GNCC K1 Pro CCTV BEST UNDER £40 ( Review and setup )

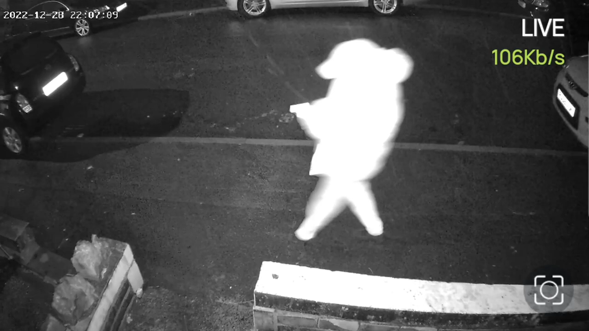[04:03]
As you can see when it's in night vision it does give you a fairly clear image. Unfortunately during my testing it was very windy and very wet. And also another thing to consider is YouTube compression and that I have blown this image up so it fills the screen. The image quality overall is pretty impressive especially in normal use cases. With the motion tracking I have found a small issue. I have had it motion tracking and it was working very well. But unfortunately when I turned off the motion tracking it didn't want to stop tracking.
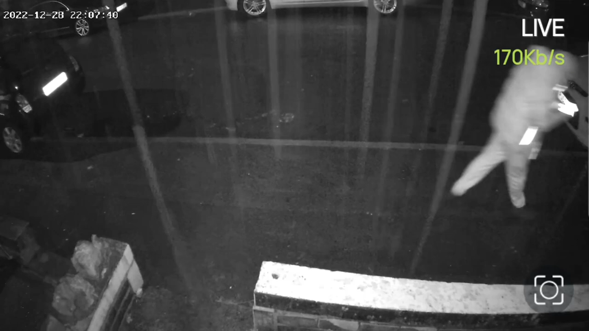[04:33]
And when I got it to stop tracking it doesn't want to come back on now. So the motion tracking does seem to be a little
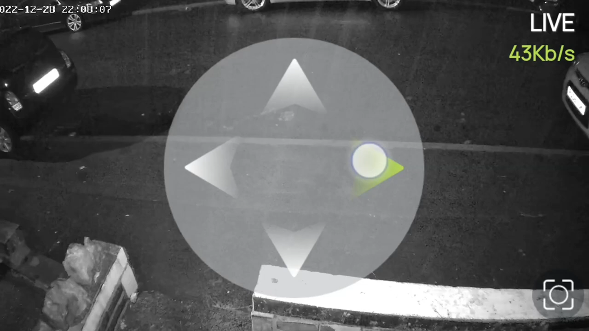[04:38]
bit glitchy but you can control it manually with the pan, tilt and zoom.
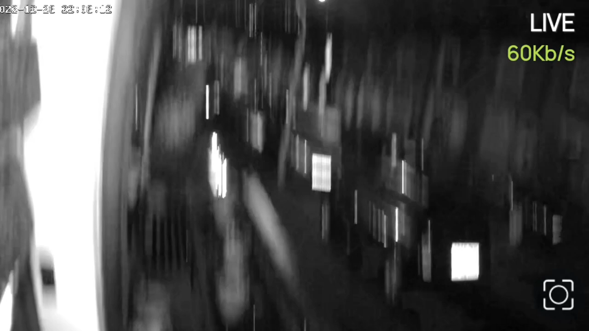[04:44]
And hopefully it's just software based and that could be fixed with maybe an update in the future.